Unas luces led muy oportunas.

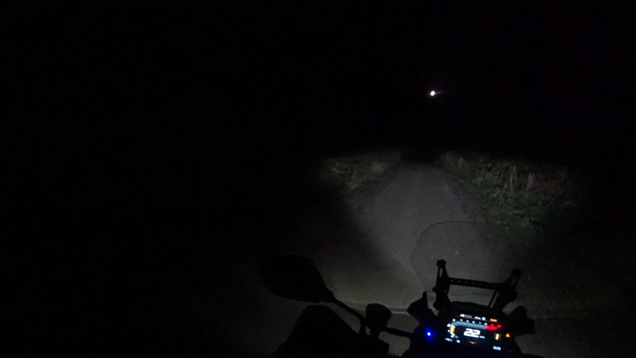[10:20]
Se me hizo larga la espera Bueno, me alejé de la ciudad Para llegar a un monte Así que esté totalmente a oscuras Que no haya contaminación domínica ninguna Y entonces vamos a encender las luces No las encendí hasta grabar esto Bueno, las encendí en el garaje De mi casa Y ahora vamos a encenderlas Así en plan A ver caballero Cuando llegue a las navidades Vamos allá 5, 4, 3, 2, 1, 0 ¡Guau!